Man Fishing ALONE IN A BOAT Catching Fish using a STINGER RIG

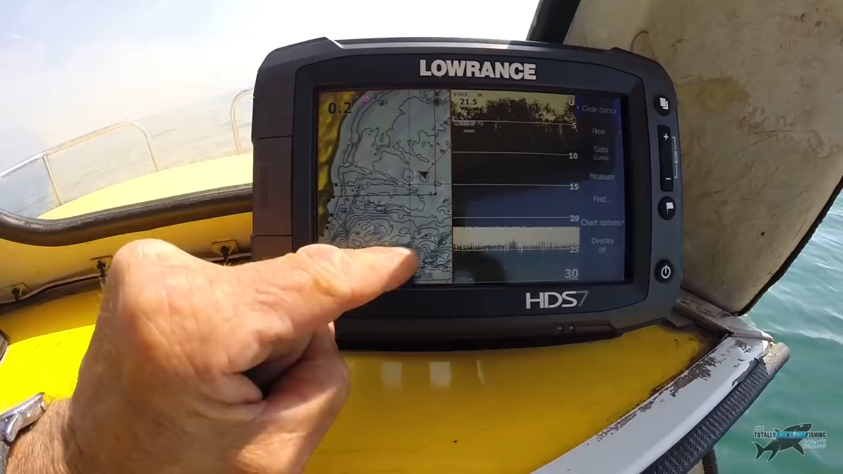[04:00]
There's drops and horrible stuff there. It looks flat, but it's up and down like you wouldn't believe.
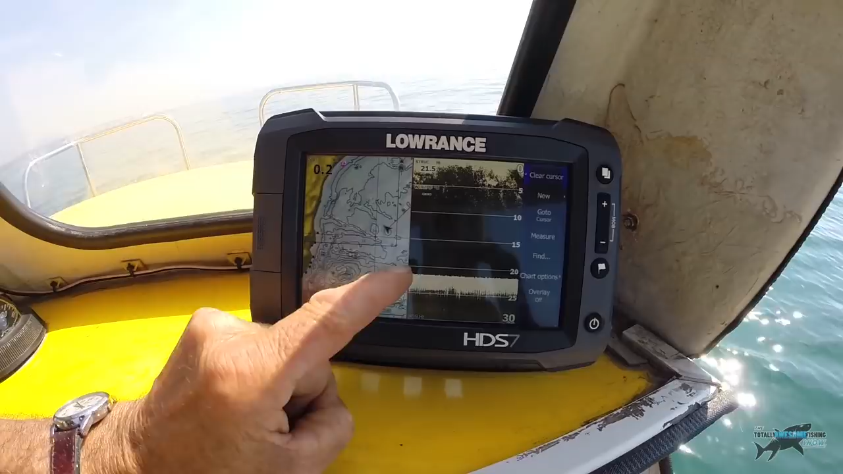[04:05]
So if it's easier if I point to you this way. There's the Isle of Wight in there.